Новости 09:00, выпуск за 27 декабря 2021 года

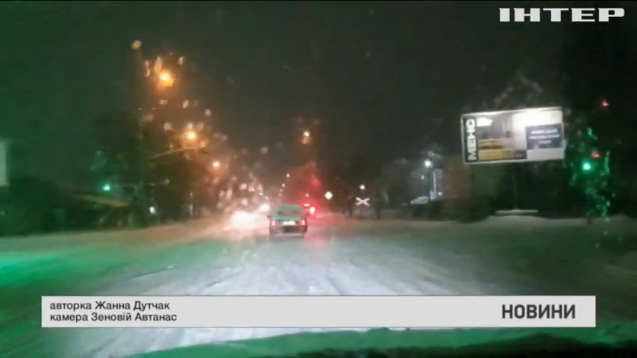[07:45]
Потужні хортовини не припинялися понад добу. Всі шляхи позамітало і скувало кригою.
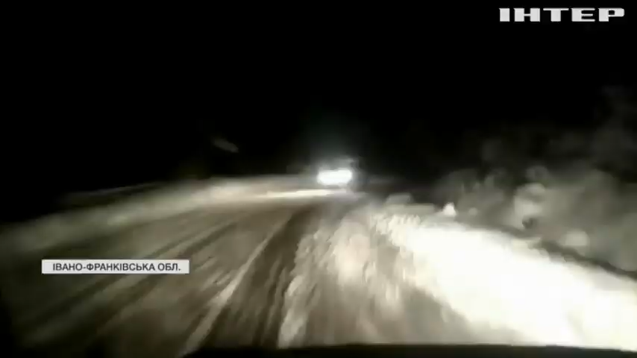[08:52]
Дорога дуже страшна була. Сніг, каша, не чистили взагалі. Носило.